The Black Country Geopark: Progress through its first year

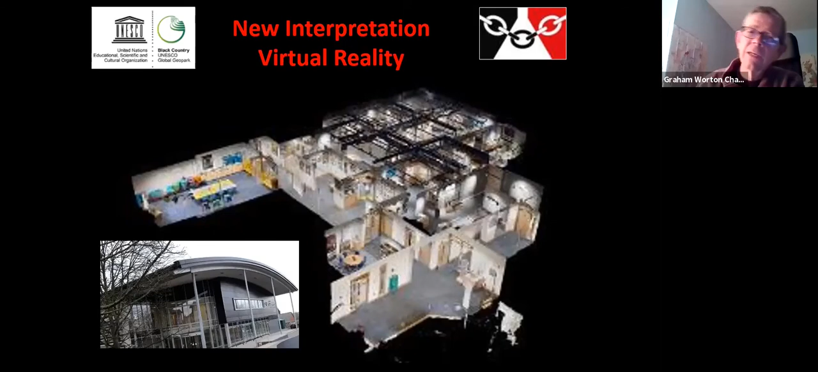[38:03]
So for the kids who like to explore or use the virtual world, they've got a chance to at least be introduced to the places that we've got as a place they might want to visit in the future. So we've done it with a museum and a virtual museum, but we've also been experimenting outside as well. So the Red House Cone has got a slightly different take on this where